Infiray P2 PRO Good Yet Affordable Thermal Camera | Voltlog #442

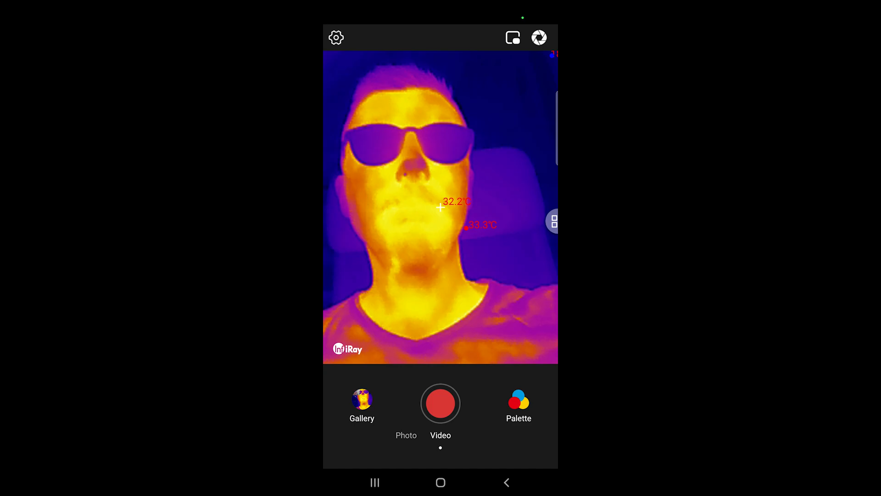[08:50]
to switch to the professional mode you get these tools on the bottom where you can manually place up to three points up to three lines and up
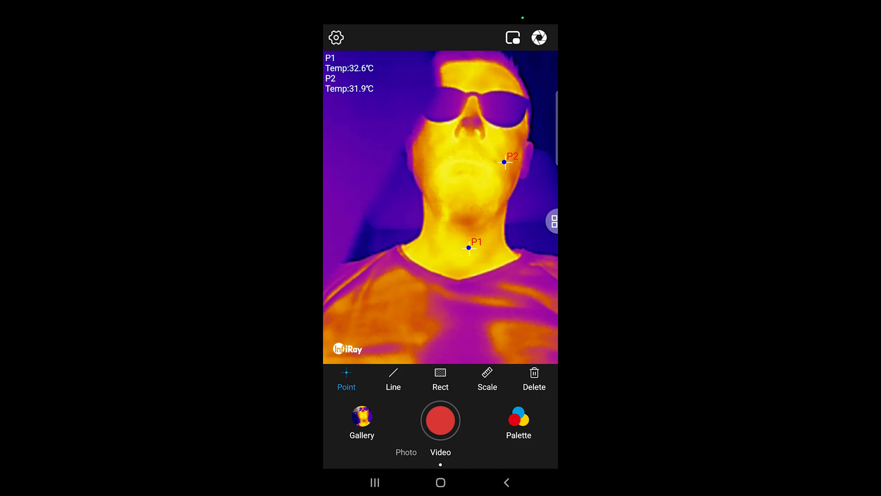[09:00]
to three rectangle zones at the same time and it will show measurements from these on screen
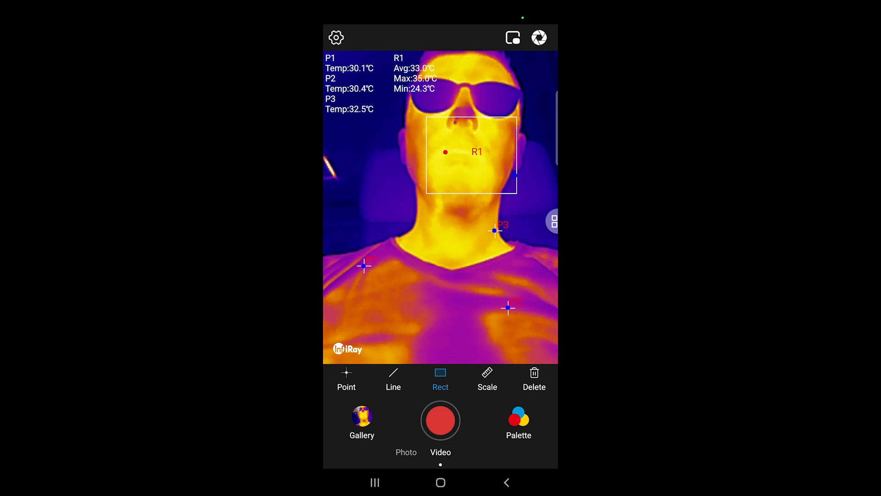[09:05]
On screen: min 24.3°C
as you can imagine this tiny screen will get pretty crowded if you enable all of them
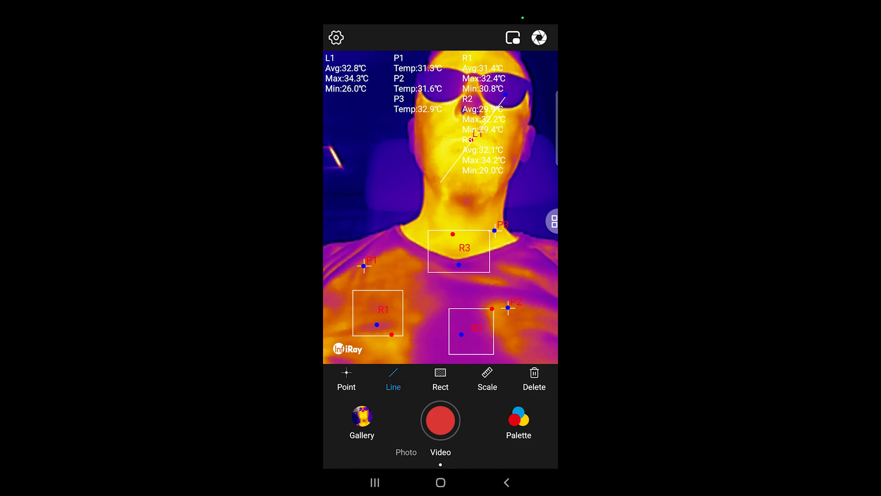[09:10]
but it does allow you to do that it can take snapshots it can record videos and take snapshots while recording video it
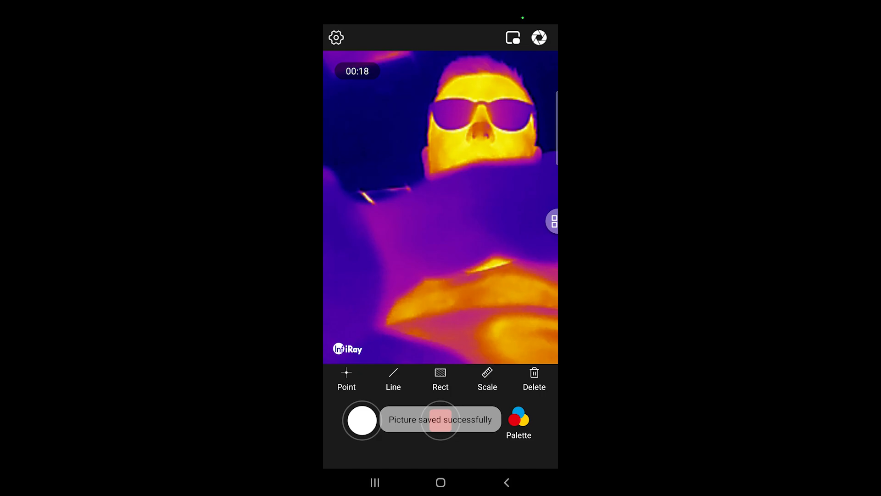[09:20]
can also record audio which i think is very useful because i often find myself doing
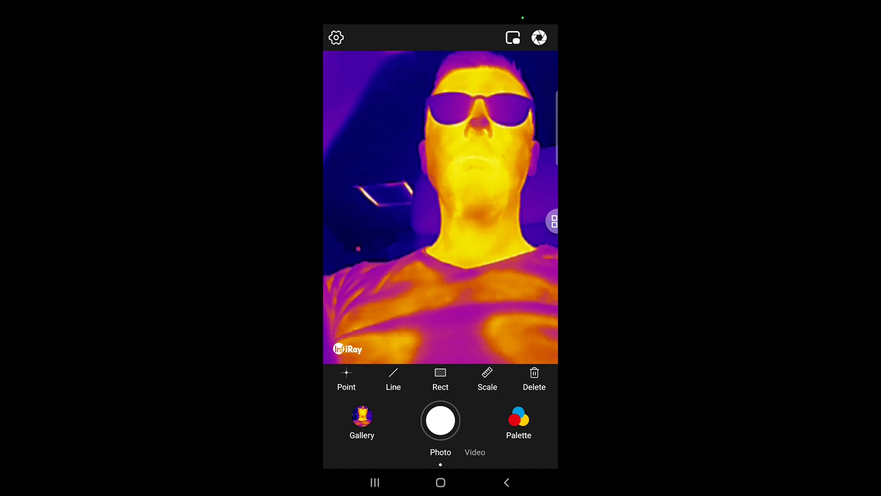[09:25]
these thermal measurements or analysis on pcbs or various systems i'm building and i would like to record audio with myself explaining what i'm measuring just for further uh reference
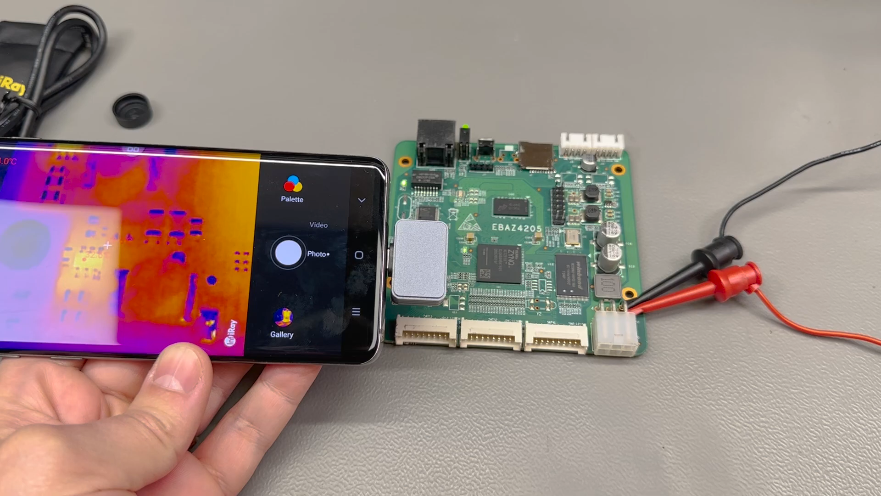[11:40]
inspection because with the help of this macro lens i can get really close to an ic package
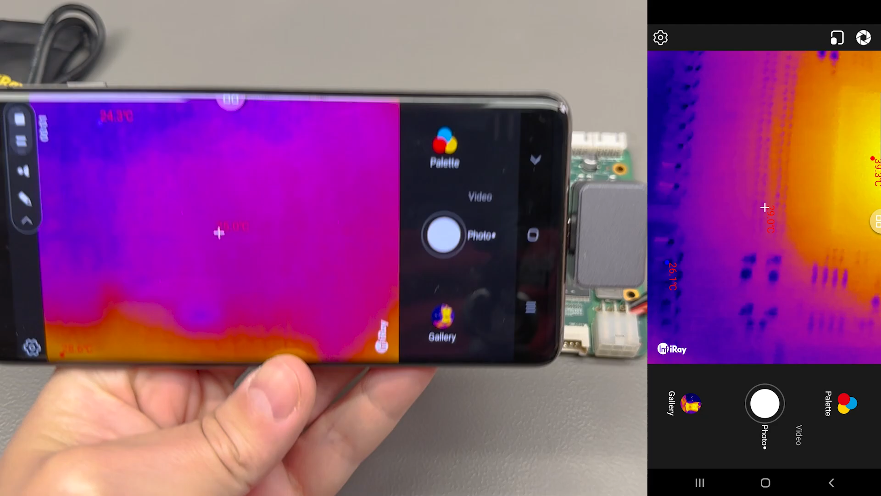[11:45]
and attaching this lens gives you about 25 to 30
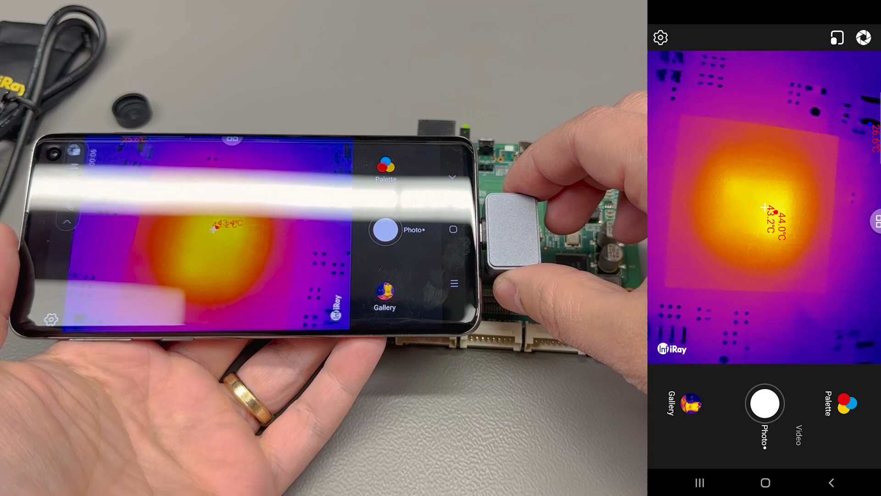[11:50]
millimeters working distance and with the resolution it has this is close enough to see where you know the different areas of a die run at different temperatures or you can see actual hot spots on the silicon die or maybe different dies inside the same package and this is the benefit of the higher resolution the higher frame rate and close-up
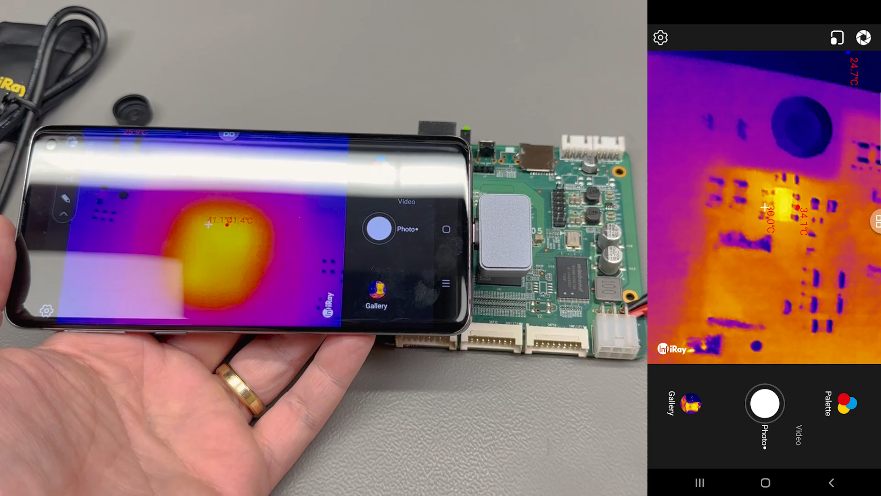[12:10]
focal point this is something that clearly can't be done with a handheld unit like this one from unity which i reviewed in volvo 358 i mean it's
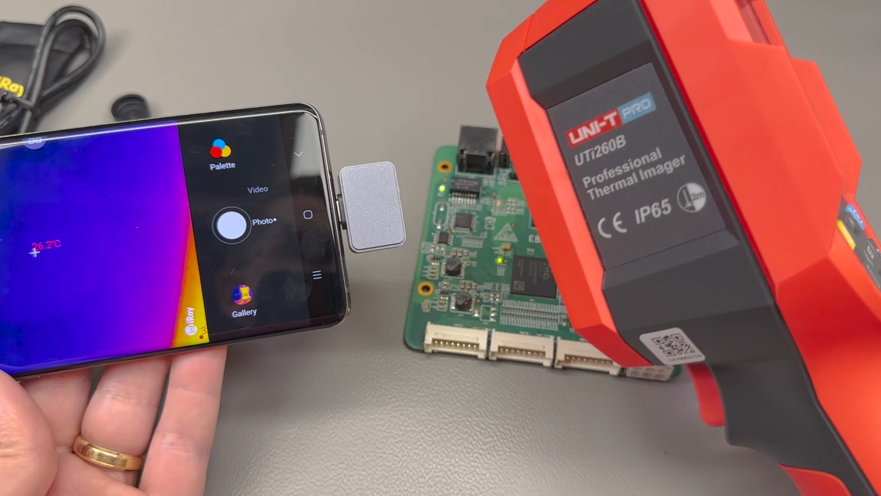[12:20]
a great little camera but it just can't focus that close there are some diy options for improvising a macro lens and there is also an original unity upgraded lens that can uh that you can use for macro shots but you get don't get that in the package and it wasn't available when i originally got the unity by the way i might get my hands on one of those macro lenses and showcase it in a future video if you think that would be interesting just let me know in the comments below and i'll